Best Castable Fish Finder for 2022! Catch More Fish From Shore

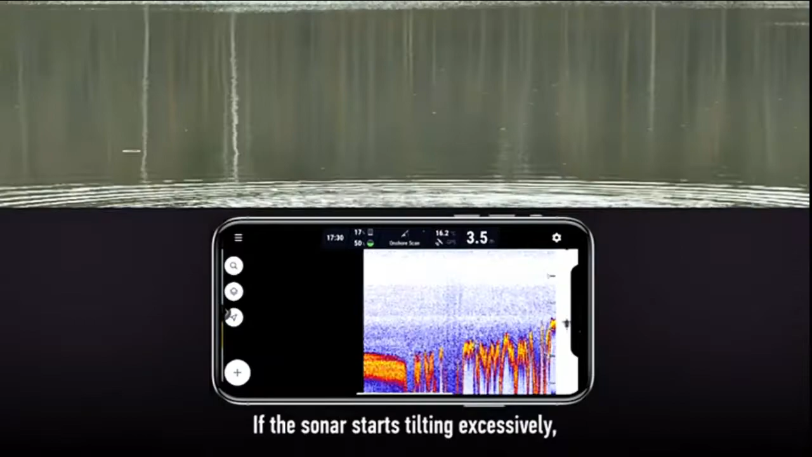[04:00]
If the sonar starts tilting excessively, this will not only affect the connection range, but it will also make your sonar readings harder to understand.
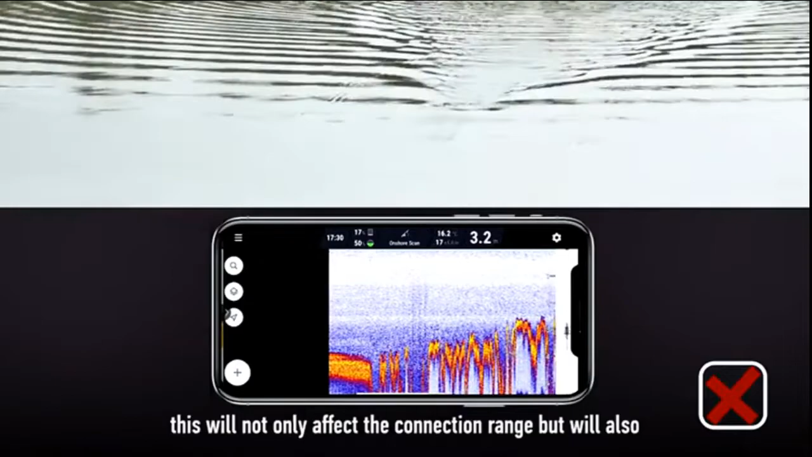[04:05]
Finally, when retrieving your sonar, make sure to reel it in slowly.